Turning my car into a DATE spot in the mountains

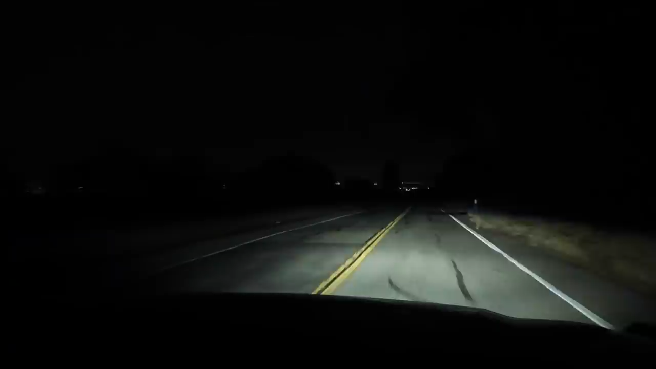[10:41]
Right now, we're going down the hill. Oh, shoot. Scary hill, bruh.